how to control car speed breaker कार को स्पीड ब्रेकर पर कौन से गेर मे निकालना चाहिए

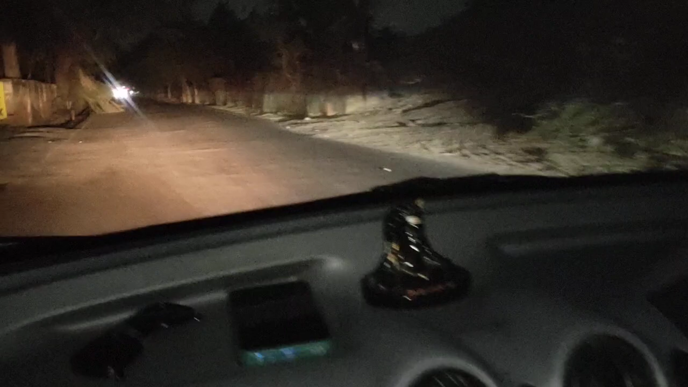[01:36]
लोग जैसे कि सिंगल लूड पे जा रहे हैं तो यह अभी आप देखेंगे कि मेरे बगल
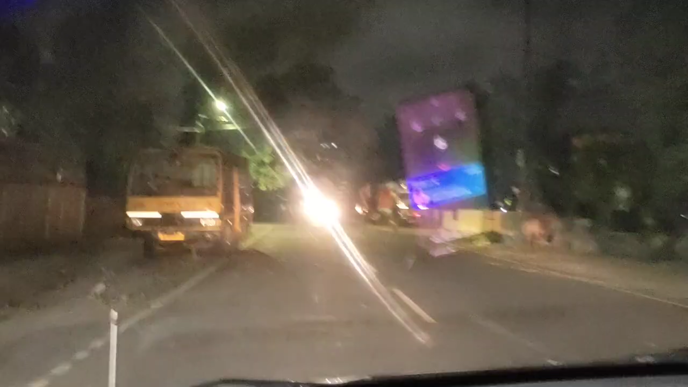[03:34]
से यह देखो लाइच चमक रही है अभी आगे जा कि पेंड के नीचे जब जाना फिर देना अंधिरे में जब पासिंग दीपर दोगे तो और ज्यादा आपको चमकेगा अभी
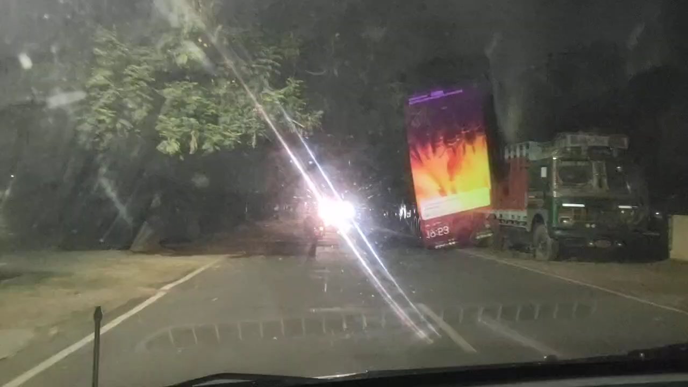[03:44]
दो एक दो बार पासिंग
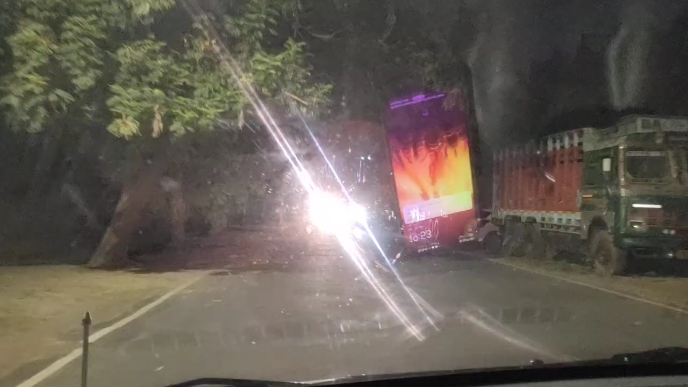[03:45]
दीपर दे
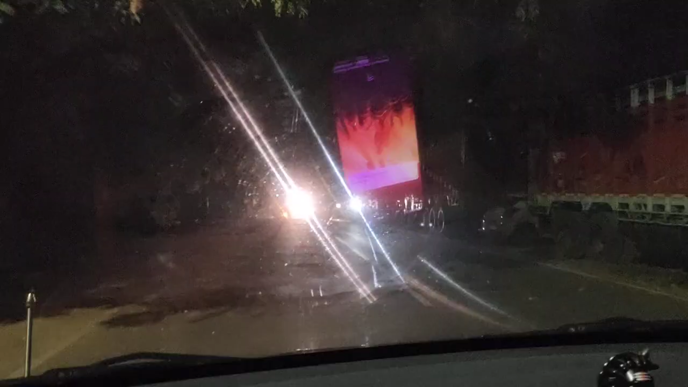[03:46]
रहो तो यह लाइट जो आपकी सामने वाली गाड़ी की
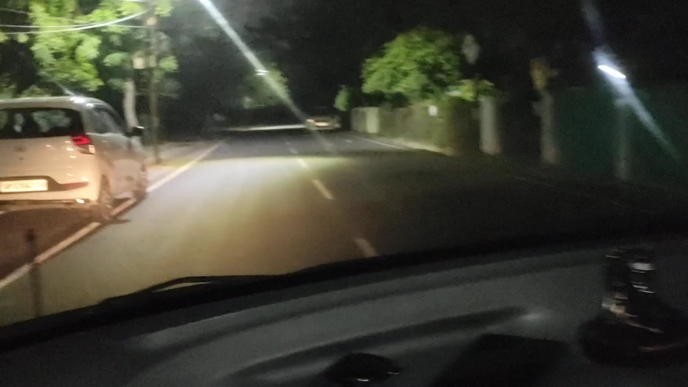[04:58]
लेफ्ट वाली लाइन में रखना जो यह रोड पर वाइट पट्टी बनी होती ना इससे बहुत हेल्फ मिलती है
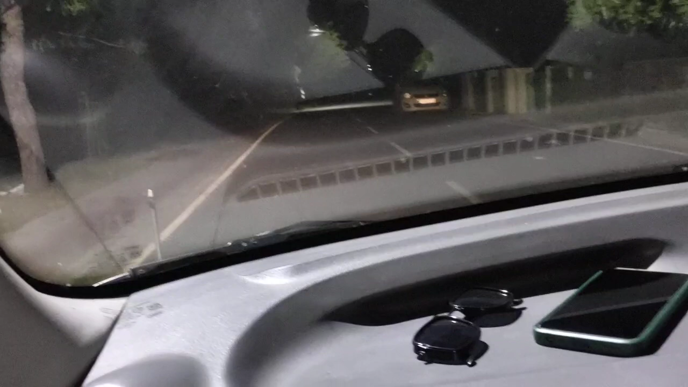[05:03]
रात में लाइट पर यह चमकती है तो इससे यह पता चल जाता है कि गाड़ी की सिच सब्सक्राइब अर्यर चुशंद क्या है कि स दाए में हमको चलना है में इससे
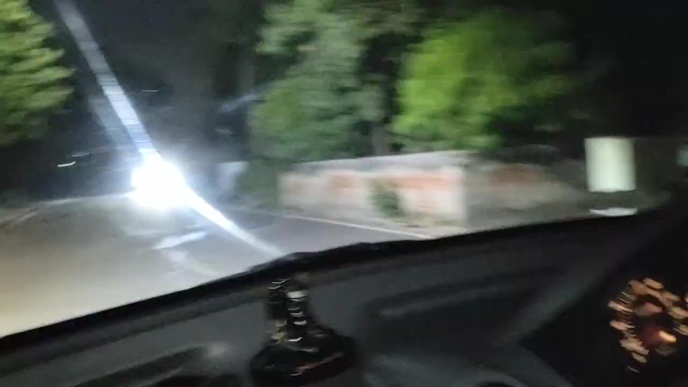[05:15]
सामने से गाड़ी आरी दिखो राइट को अभी जो यह राइट
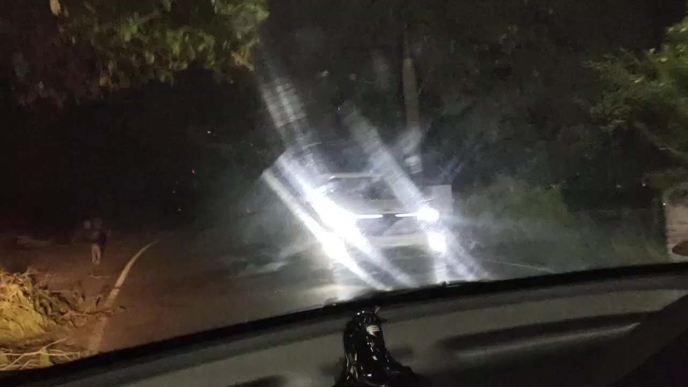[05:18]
रहो को अपने ज़्यादा Left दबात दिया दिखो मैं नीचे आप फूट से फुट पाथ पर गाड़ी उतर गए है अपने
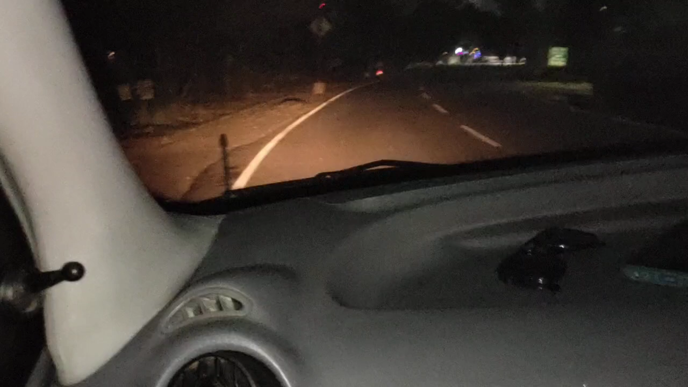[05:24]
ज्यादा लैफ दबा दिया ठाथ ये जो वाइट लाइन आपको दिखरी न ये वाइट लाइन से
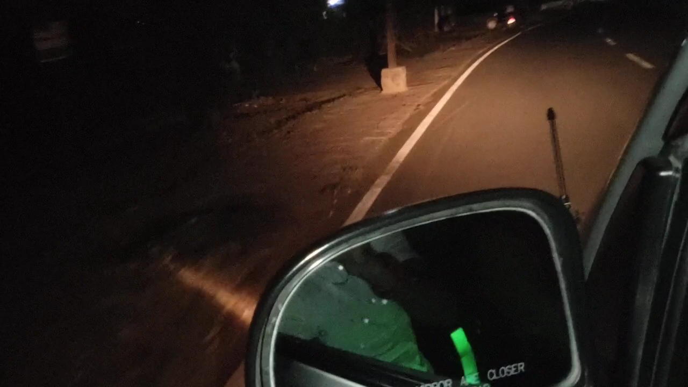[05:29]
अंदर ही आपकी गाड़ी रेशा ये
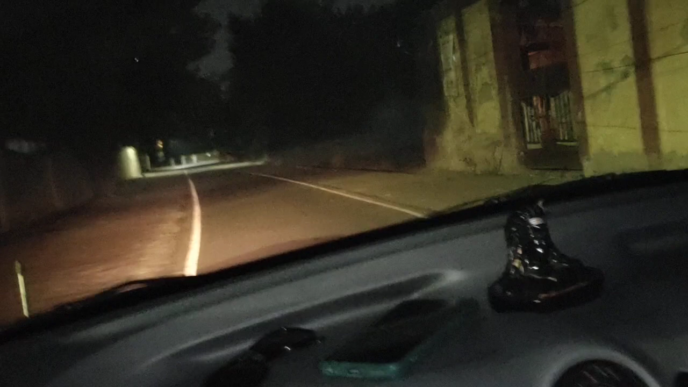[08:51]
रहा है वह चला चला क्या है यह जो वाइट लाइन है इस पर देखो आपका जो अभी left वाला टायर है